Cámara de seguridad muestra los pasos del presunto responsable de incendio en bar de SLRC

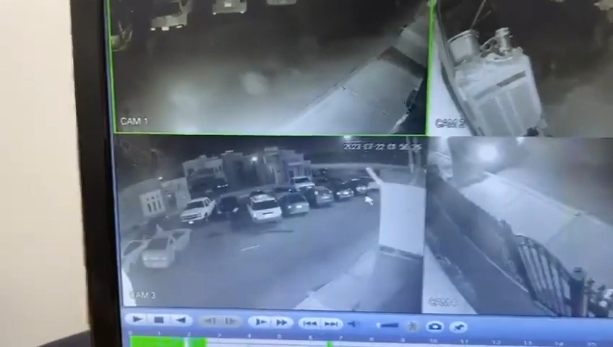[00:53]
justo en frente del lugar de los hechos descendiendo al parecer es cuando esta rociando lo que es el combustible o preparando o preparando ahí podemos observar nuevamente se vuelve a cortar
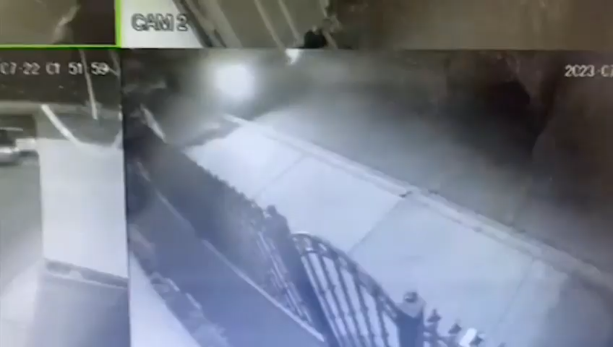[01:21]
siendo la 1.52 el vehículo sigue donde mismo siendo la 1.52 el vehículo sigue donde mismo
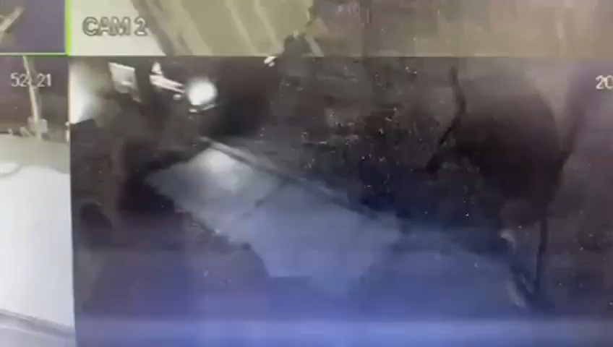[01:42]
es cuando se da inicio el fuego
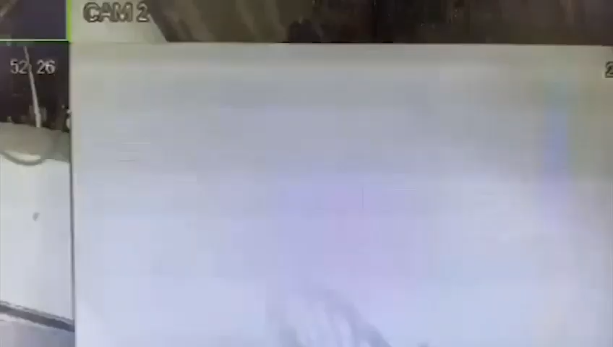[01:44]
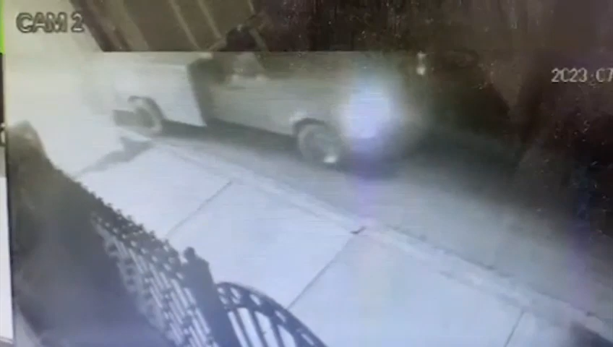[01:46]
inmediatamente el vehículo sale en huida
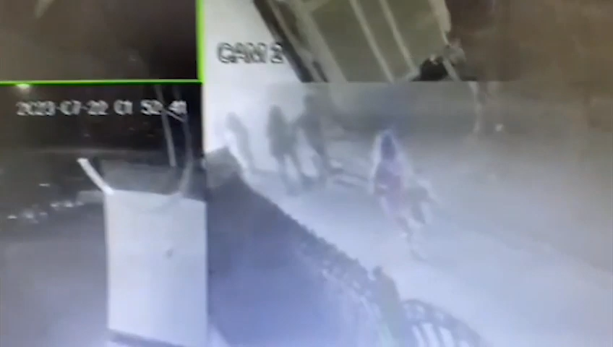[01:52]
y se ve la estampilla de gente saliendo del hogar del hecho un caos total cabe destacar que se realizó una llamada al número 911
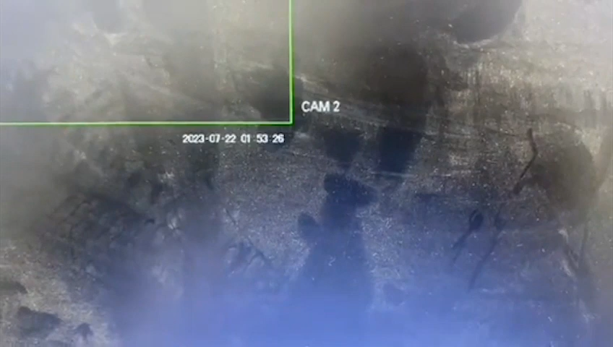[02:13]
donde se estableció contacto con el supervisor que
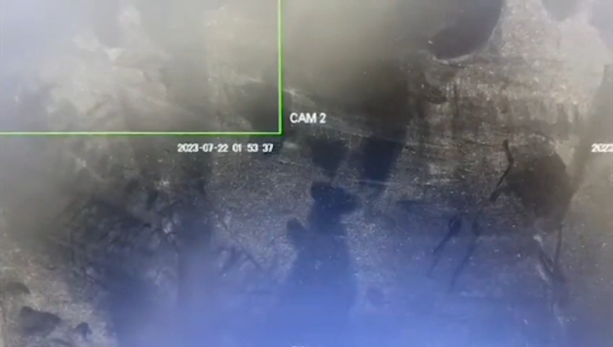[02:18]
manifiesta que el reporte entra a la 1.30 aproximadamente entonces sería cuestión de sacar el desfase
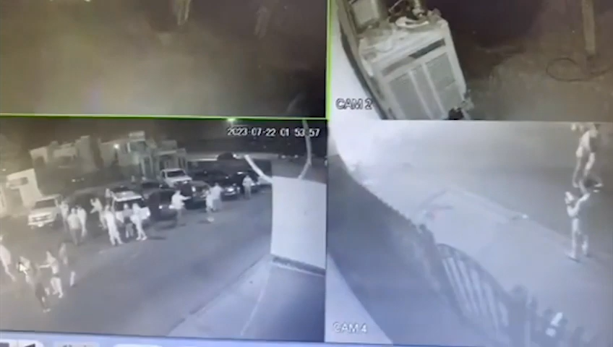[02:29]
de este equipo para saber la hora exacta del hecho por la misma nebrusca del humo se va a poder impedir se impide ver más detalles esta lo que es este ángulo queda sin efecto este
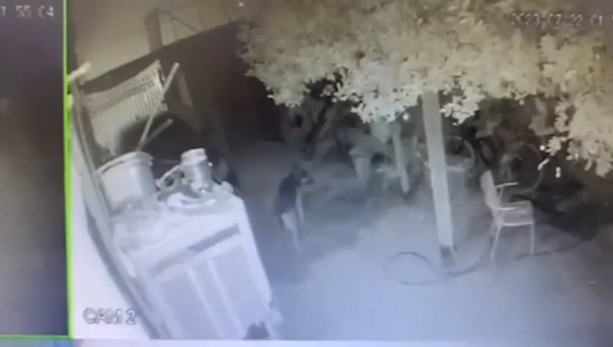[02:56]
pues va hacia el patio trasero de la casa este no se aprecia y ya todos van quedando en nublados por el humo
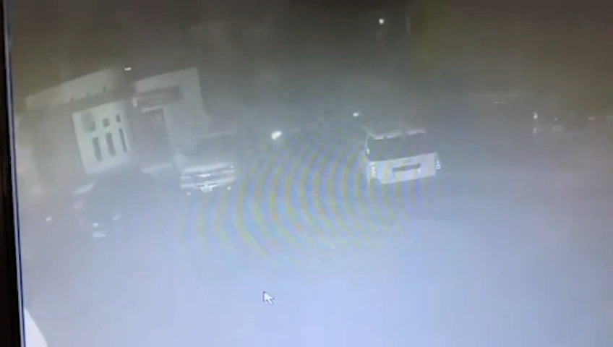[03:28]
únicamente vamos a poder captar lo que son luces y los carros que se van quedando estacionados en el lugar del hecho ¡Gracias!